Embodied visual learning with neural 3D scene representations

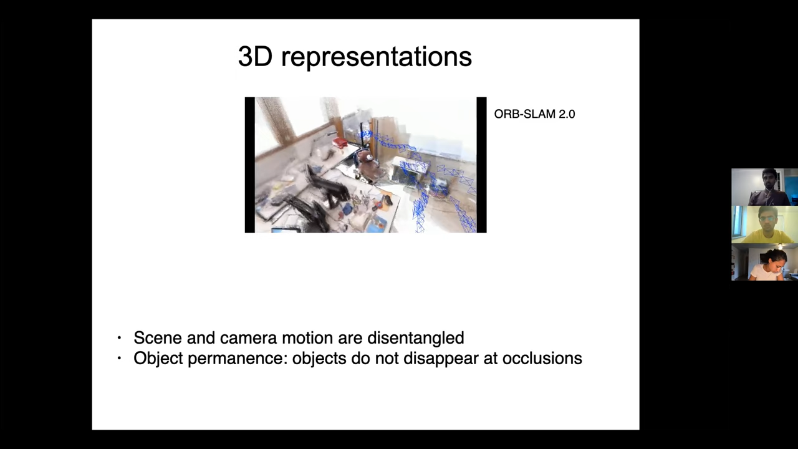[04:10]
I mean, the good thing is that there is permanence and yeah, you get them up and so on. What does object permanence mean? This means that this teddy bear, it was not there in every frame.
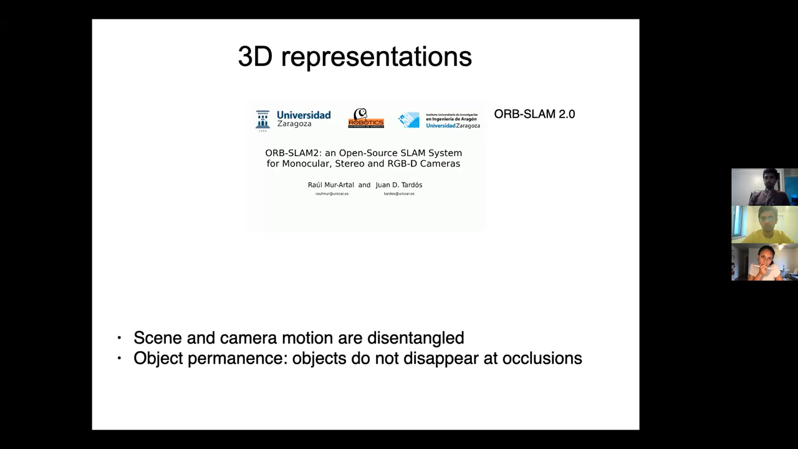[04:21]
It was in some frames and then yet it ended up in the map. Right. So that's good. But the problem with, with SLAM is that there is no imagination.
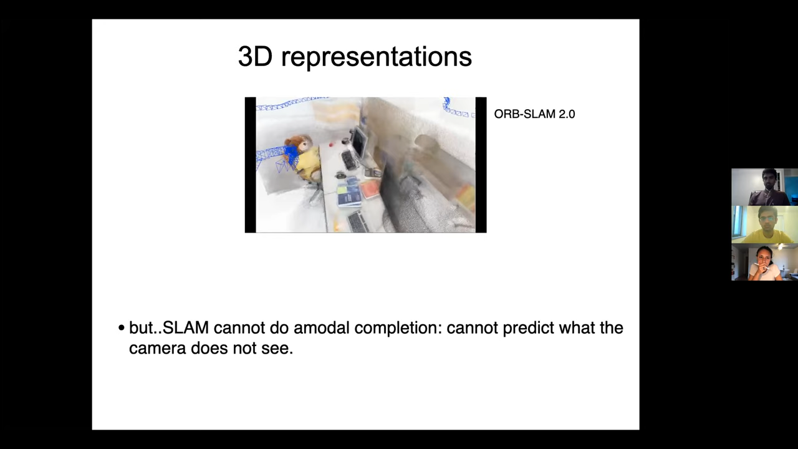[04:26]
SLAM cannot imagine anything.
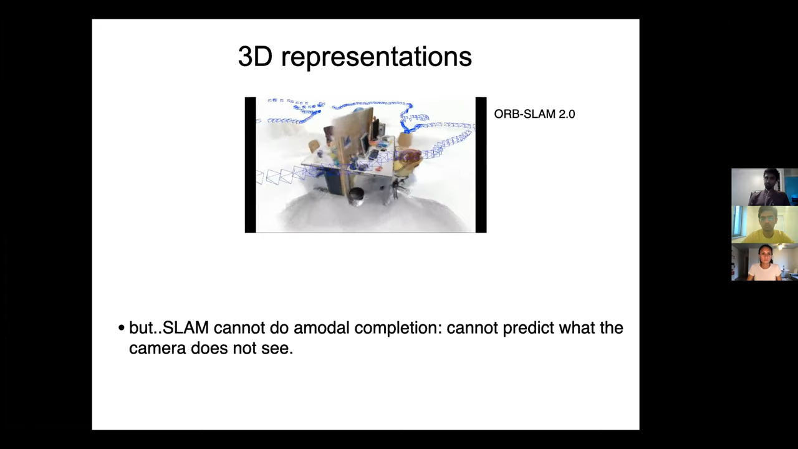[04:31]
If you throw it in another office scene, again, just to go around like crazy, see every part of the room and so on to make for you this beautiful map.
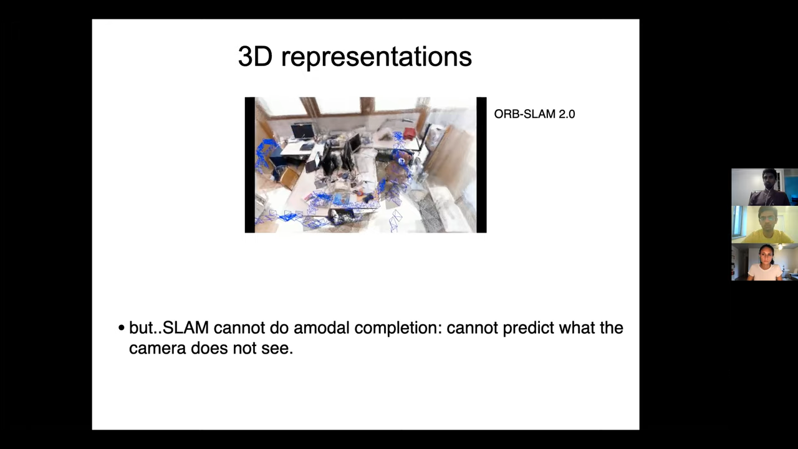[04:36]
Well, you guys, that you are trained visual agents, you'll be able to say,
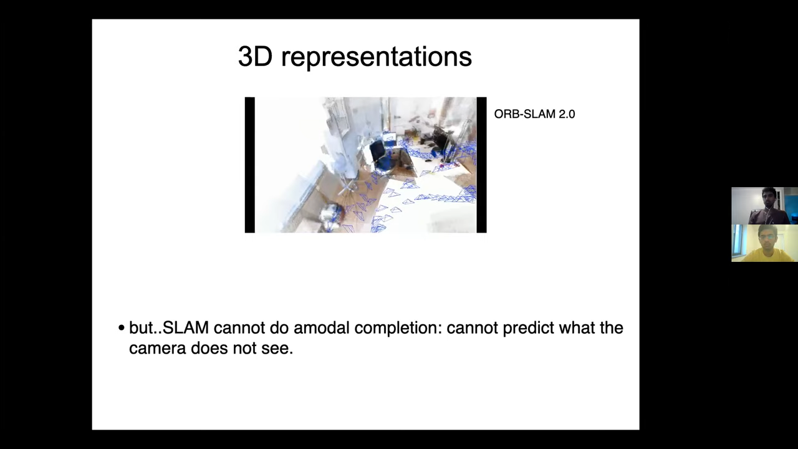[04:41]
take one picture and totally imagine what's behind the computer screen. I mean, there's not going to be any tumor or something. It's just going to be some flat black thing and that's it.